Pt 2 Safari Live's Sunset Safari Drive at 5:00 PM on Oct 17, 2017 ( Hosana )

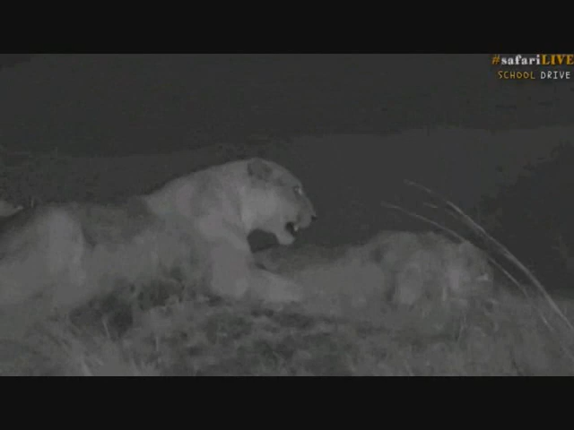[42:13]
Our sighting might be short-lived, I must just tell you up front, because there is a huge storm brewing above us. We are in a very bad lightning storm, and I do not feel very comfortable with this, and I think the rain is going to come soon. I can see the rain and the distance behind that line off to the right, and then there's more rain behind us, and we'll have to put our covers on. But I'm not worried about the rain. What I am worried about is all this lightning, because we've got massive aerials on top of this car.
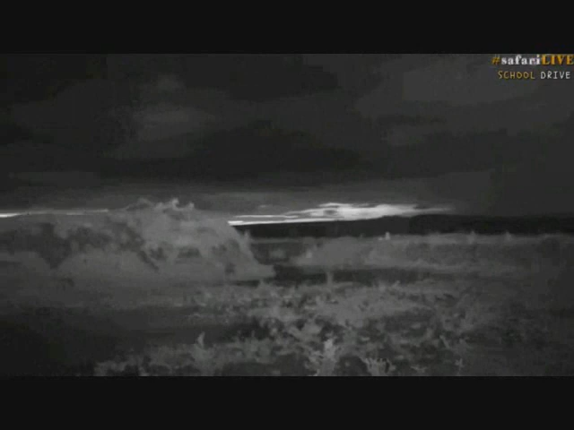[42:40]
I'm a bit scared of being caught on lightning. I've been in a car once that was struck by lightning.
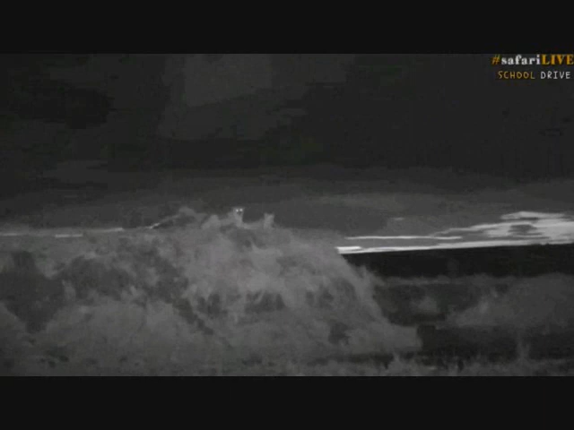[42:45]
That was not fun, and I don't wish to have an experience like that again.
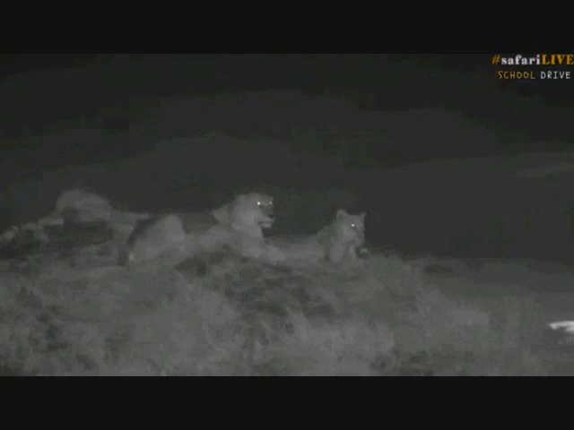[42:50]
But the lions don't seem to be bothered, do they? Look at them. They're sitting up. They're very proud, scanning around them. There've been lots of wildebeest, which is a type of antelope that moves around here in Kenya,
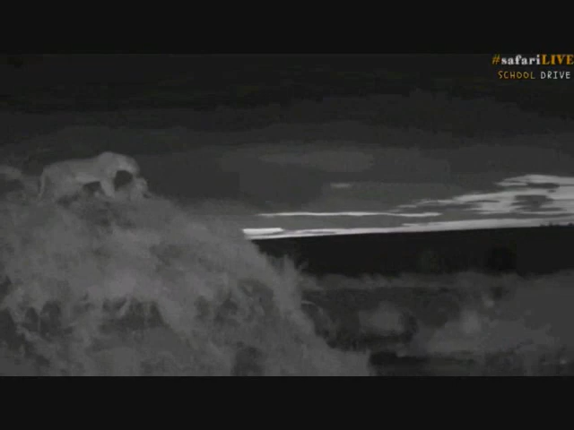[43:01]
and I'm hoping that they're going to, of course, go after them. They've been staring at them.
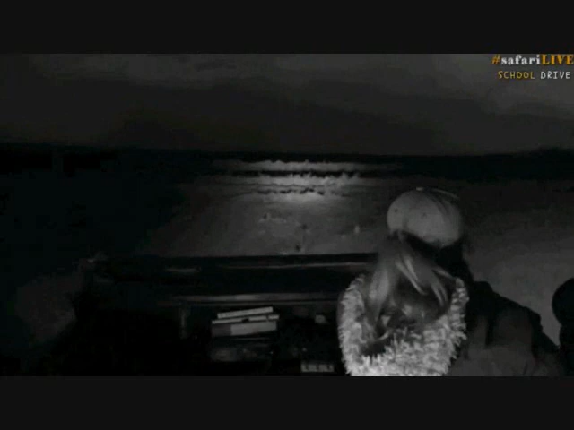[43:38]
The other lions have gone this way, so we're going to go this way as well. Where are the wildebeest?
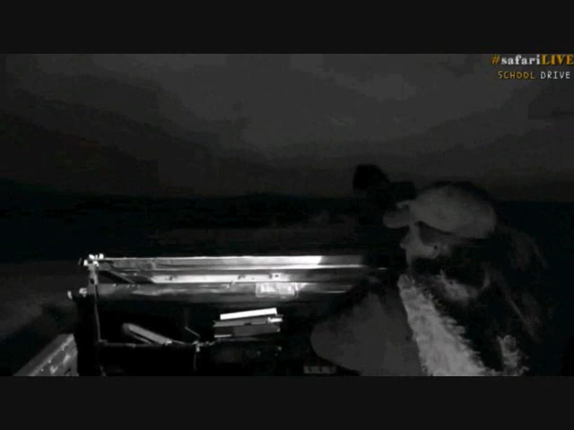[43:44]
The wildebeest have now run away because of this weather. They've now disappeared. Actually, I think I can see them down there. And the lions are sort of walking in their direction too.
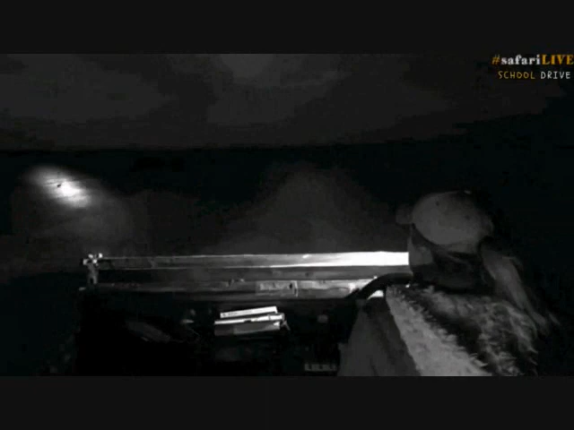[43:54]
So that's where we're going to go. We're going to follow these cats. They're going exactly that way. But I don't want to put the spotlight on them. I want to try and get around them. So we're going to just go through this little dip quickly. And then we'll watch them in infrared.
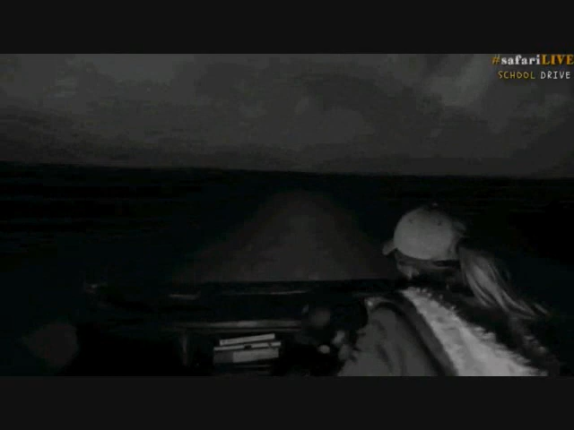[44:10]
So not in infrared now, but when he's joined us, everything was in black and white.
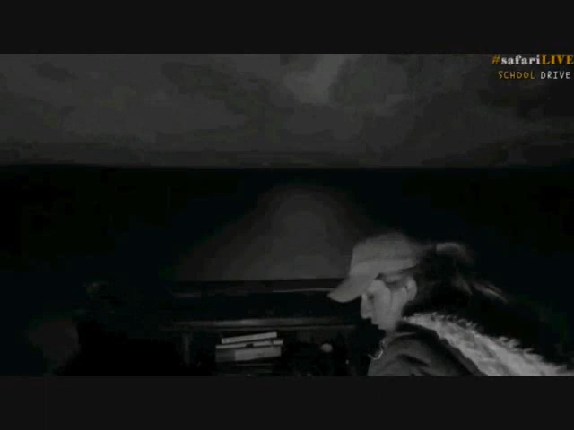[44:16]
And that's because it's a special light that the lions can't see,
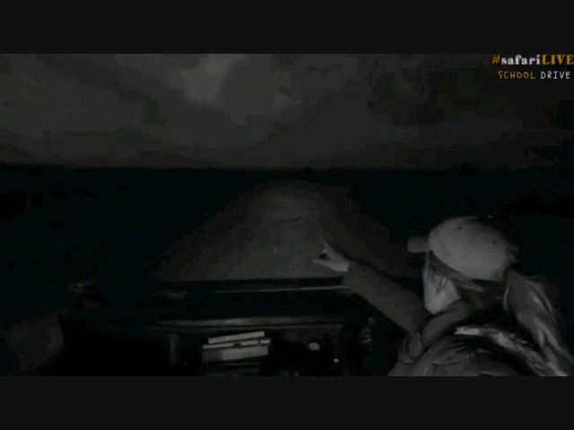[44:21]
and the prey, so the wildebeest, can't see either. And it means that we don't interfere with the hunt.
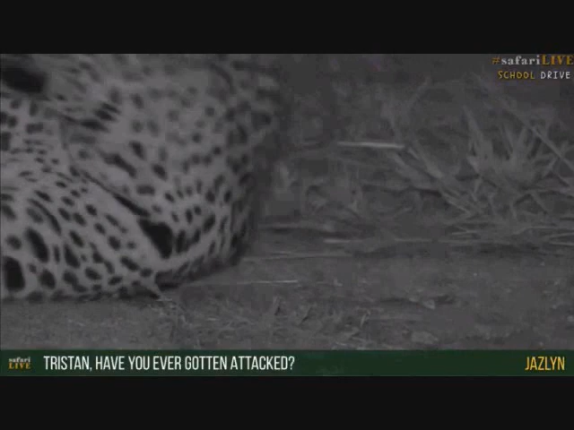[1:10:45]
You hear the hyenas? So that leopard, you see, he's curious because there's hyenas close by. So look, he's going to go. Right, now we need to just try and go around and see what's going on.
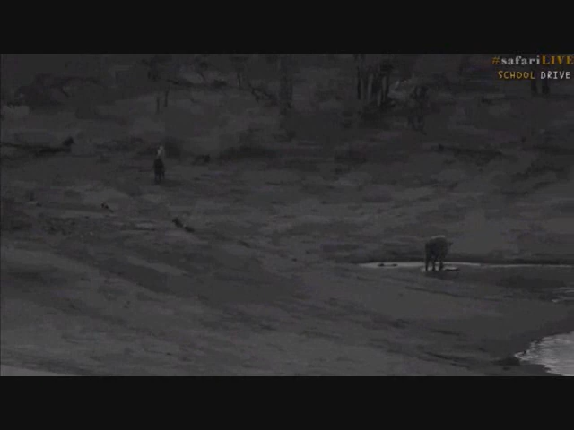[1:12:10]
You can see there's one on the far left, one going up the bank, another one in the water. And so they're all coming for a drink before they start going off and looking for food.